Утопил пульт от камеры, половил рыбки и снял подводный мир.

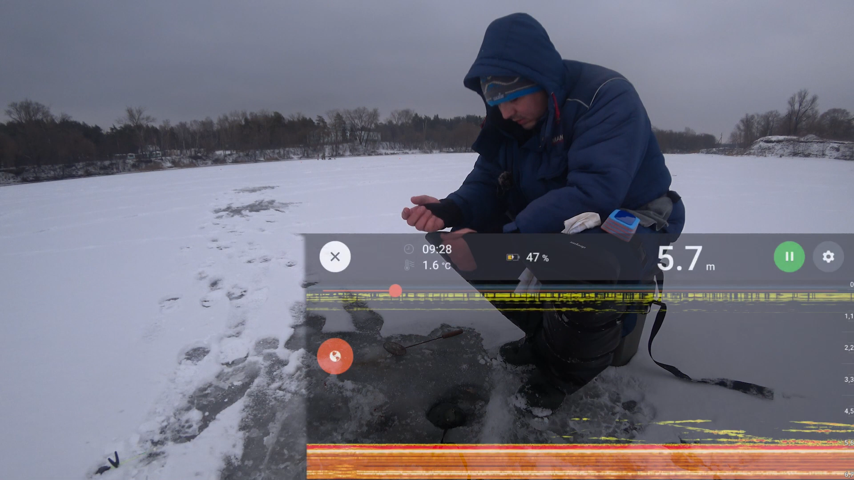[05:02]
On screen: depth 5.7 m, water 1.6°C
И халат показывает рыбу, движение. На шести метрах рыбка стояла.
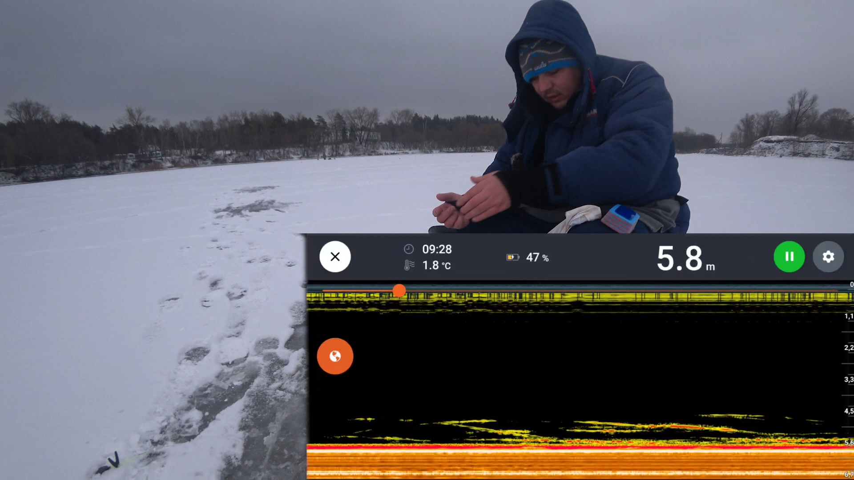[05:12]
On screen: depth 5.8 m
Причем он не показывал до тех пор, пока не начал проводить мормышку.